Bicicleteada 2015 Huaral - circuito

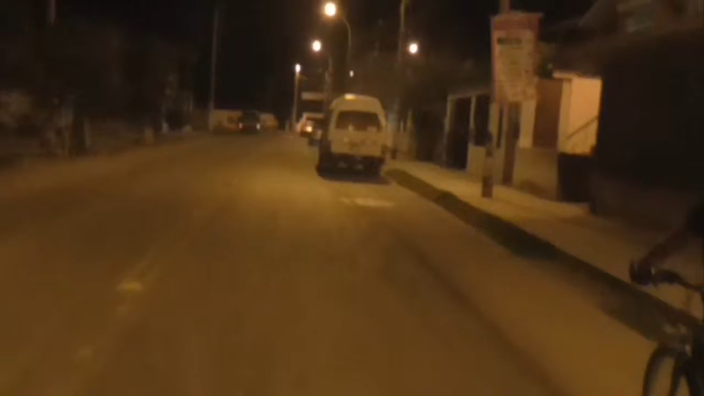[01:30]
Y ya estamos llegando En el estadio paradero De los carros de Wando Y de ahí vamos a la media vuelta